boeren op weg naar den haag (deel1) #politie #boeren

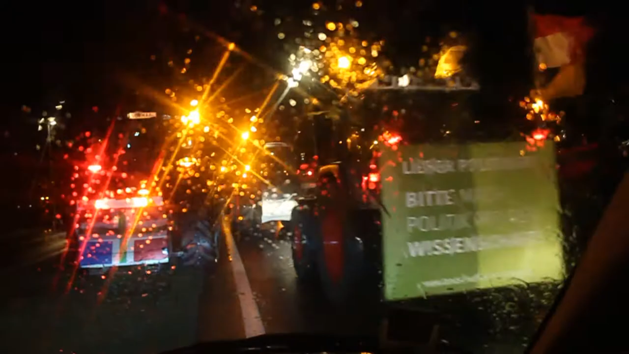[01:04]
Oh, de Duitsers ook, ja. Nog meer. Oh, het begint nou echt feest te worden, joh. Zijn ze aan de TV nodig dat er geen tractors meer komen? Jezus, jongens, wat een groep ook hier zo zet.
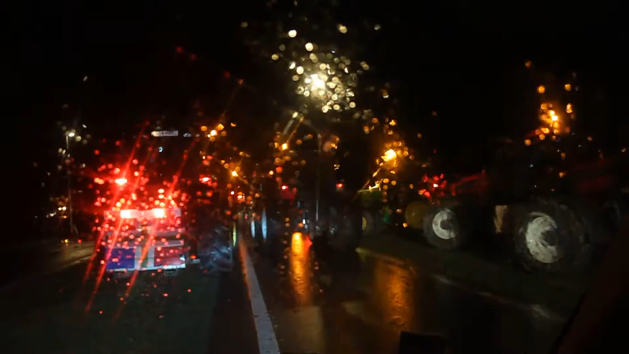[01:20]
Mijn god. Kruipers erin halen.
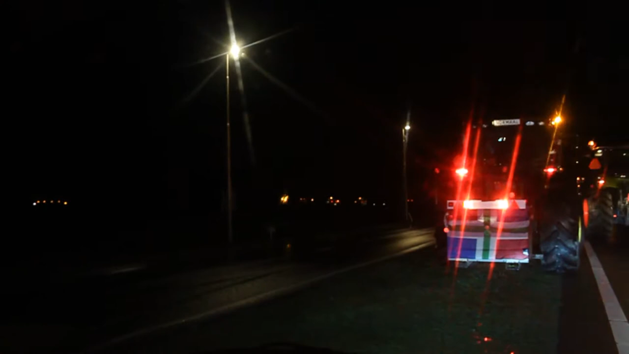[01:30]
Er moet echt iemand gaan staan op de snelweg, anders gaat het mis. Als die hekauto nou eenmaal vast op de snelweg gaat rijden. Zo slim zijn ze
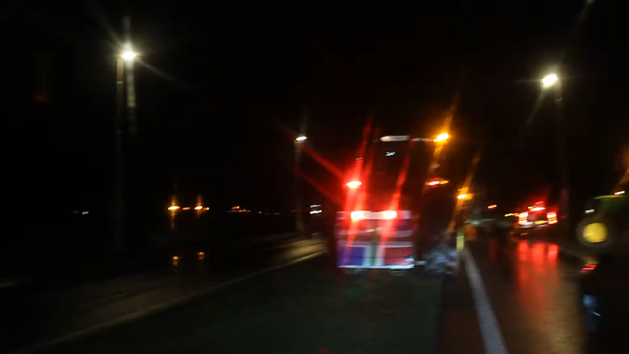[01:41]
niet meer. Oh, dit is bijna de laatste. Ja. Dan weg naar de zijweg zijn. Wat nog meer. Dit was het, nee. Ja, nog één wagen. Oh, dit is Duitsers, joh.